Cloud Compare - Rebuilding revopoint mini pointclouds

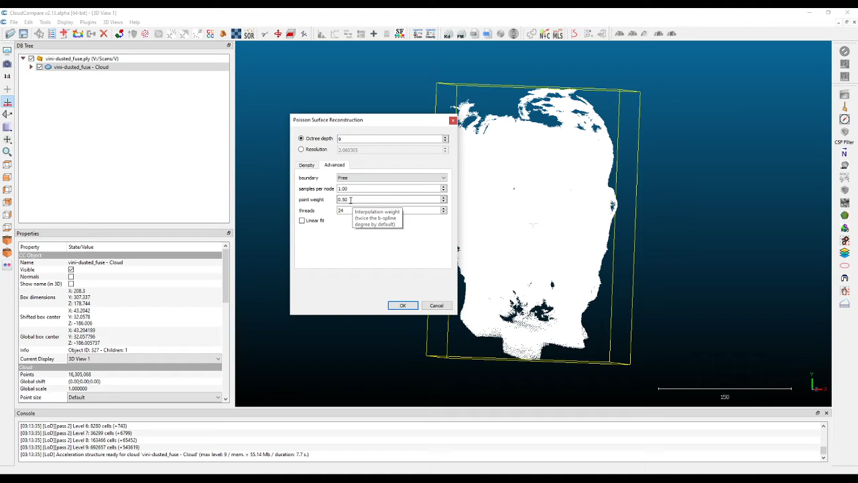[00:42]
ended effects I usually is free one for samples per nodes and point weight 0.5 this will allow any nice to be basically removed so we
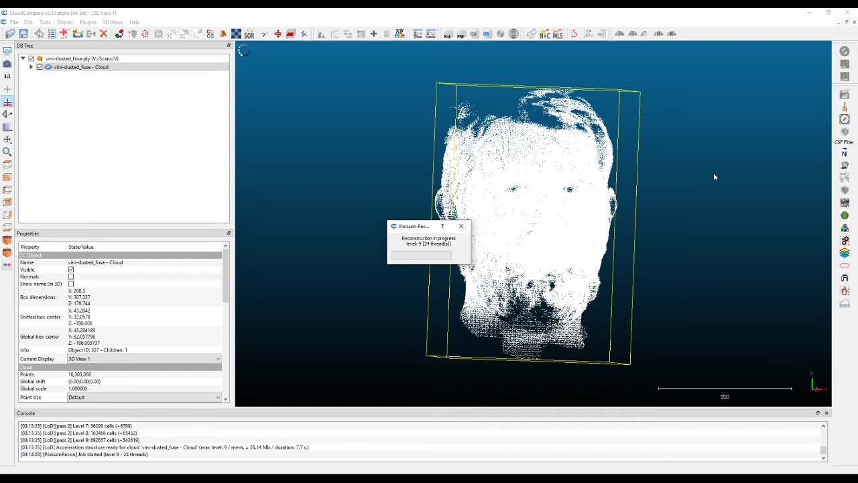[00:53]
just go and process this and
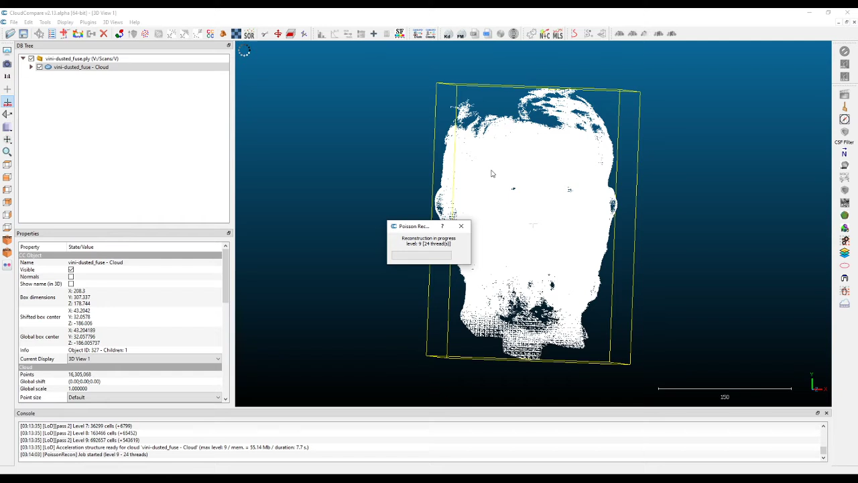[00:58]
depends on your computer but it's usually quite fast to
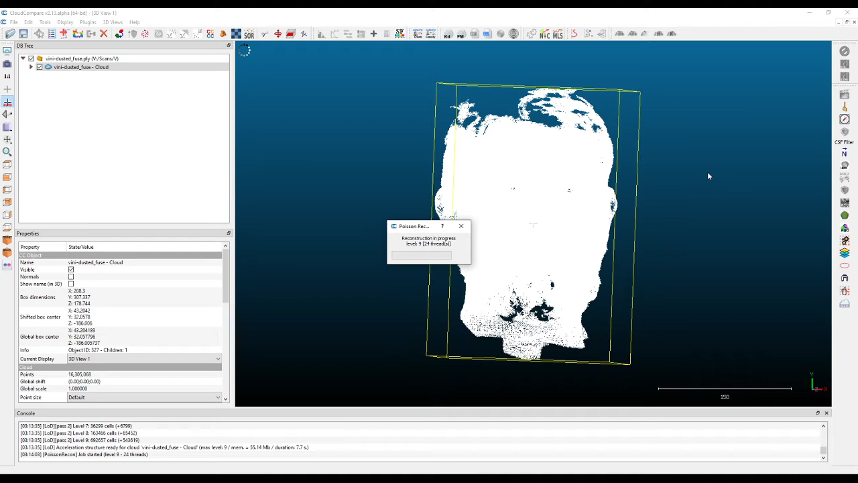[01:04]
do and there you go so you can then turn off the point cloud and you have a look at the results on
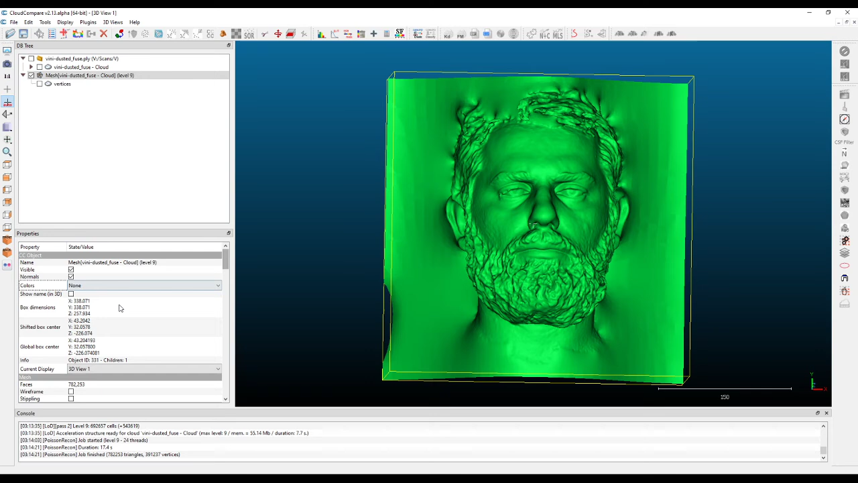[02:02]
for example you want to remove the extra parts you can come here set this again to colors in scalar field and then move to where you want it
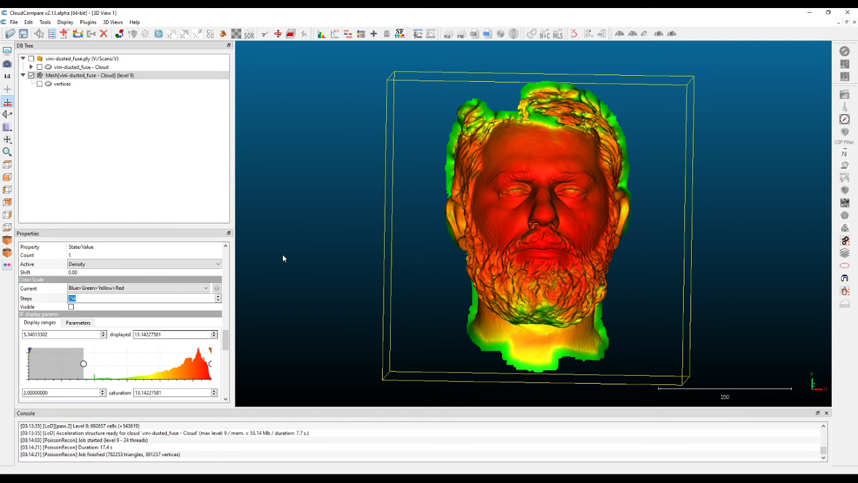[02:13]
and basically filter points by value and do a split when you do the splits basic what happens is end